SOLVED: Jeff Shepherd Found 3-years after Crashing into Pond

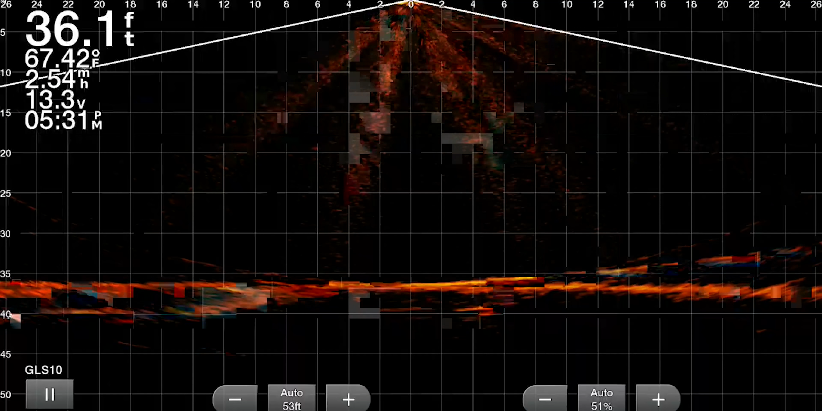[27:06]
On screen: depth 36.1 ft, water 67.42°F
Let's see if I can find it again. Okay, it's off to the left just a little bit. Yep, has an outboard on it. It's John boat with an outboard. It's so you can look. So I'm gonna park right over the top of it.
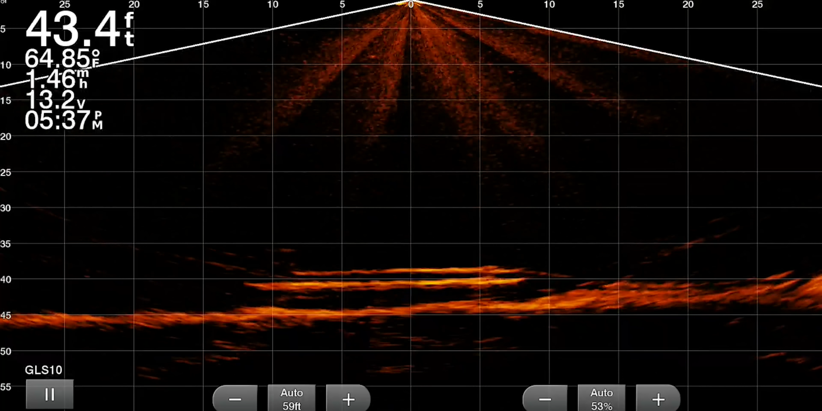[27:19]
On screen: depth 43.4 ft, water 64.85°F
It's 20 foot long. Yep, so if you look at that, you see the on the left, the 10 foot mark. And then on the right, it's right between the 5 and 10.
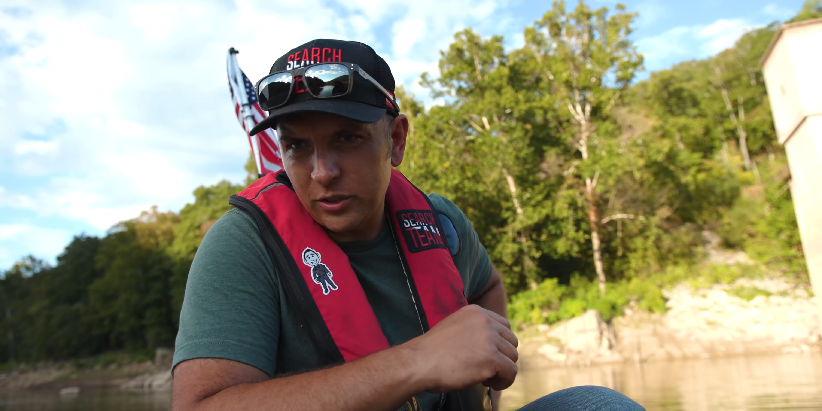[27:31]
So the boat is roughly 17 foot long.
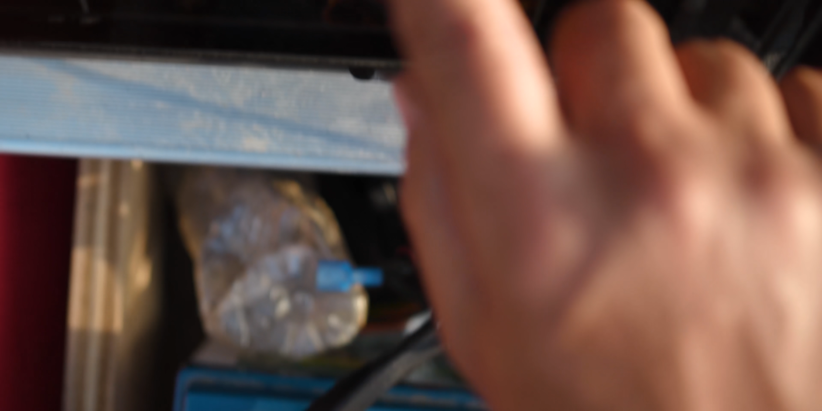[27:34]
So we have four things that are down there.
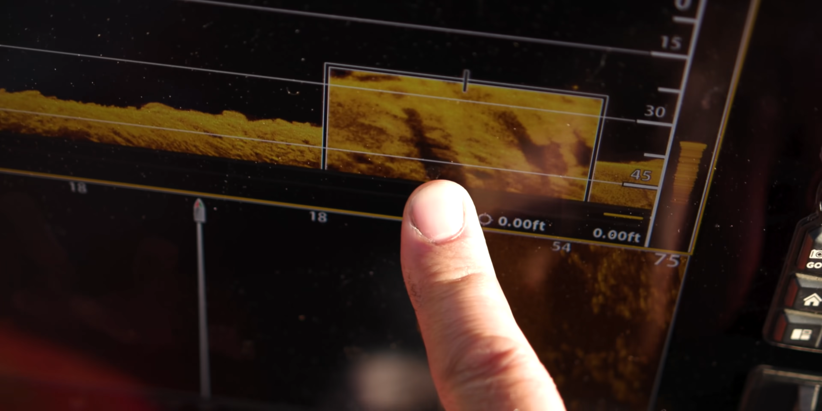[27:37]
Are you serious? That I'm interested in.
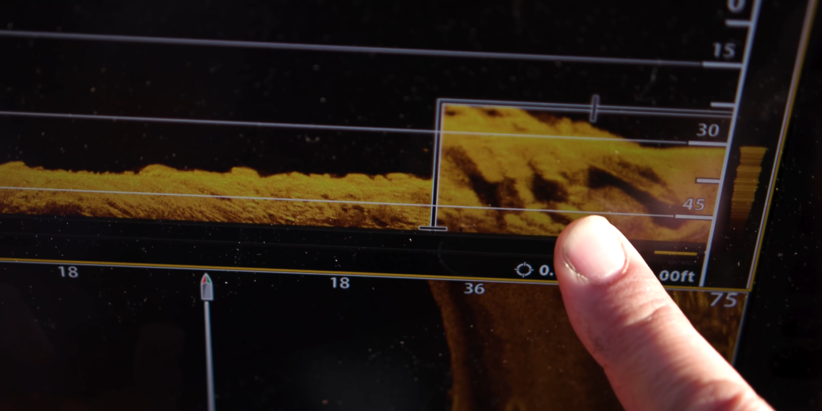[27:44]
Yeah, I mean, I'm really not sure what we have down there. So we got to hit it at some more angles to see.
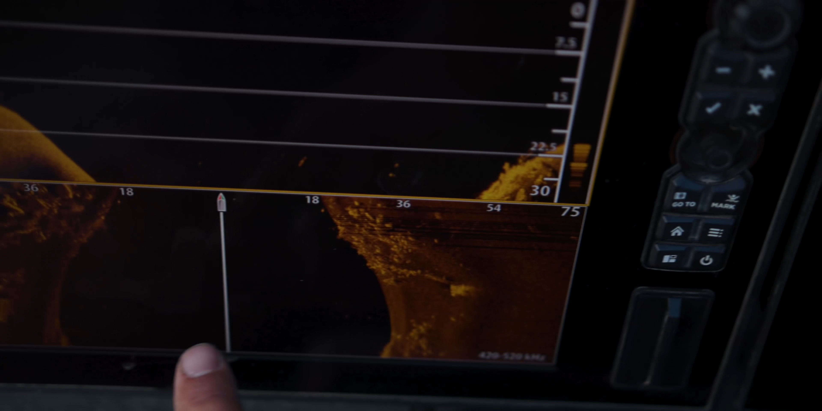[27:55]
Over here, see how those are really consistent and square? So I don't believe that's a vehicle.
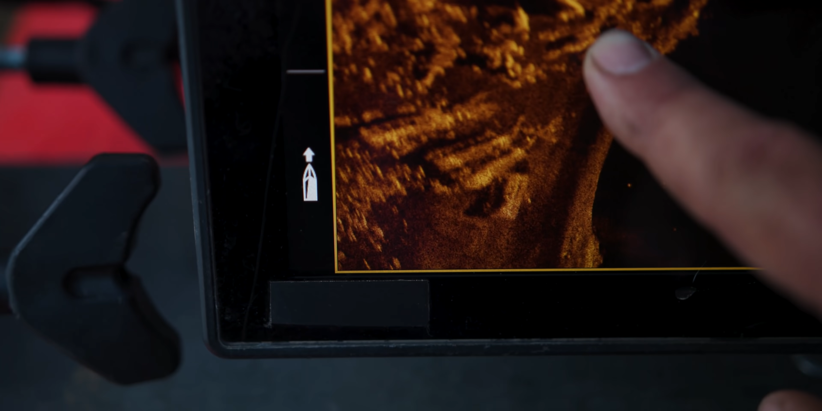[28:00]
I don't even know if it's a boat.
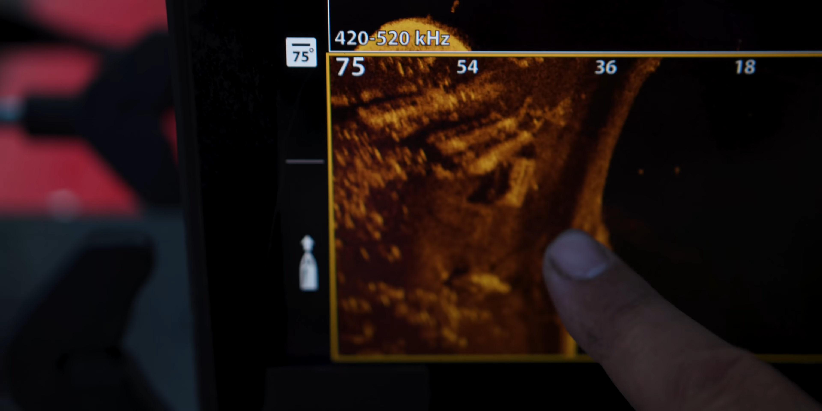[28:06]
And then you have this as well, and that's not consistent with the vehicle either.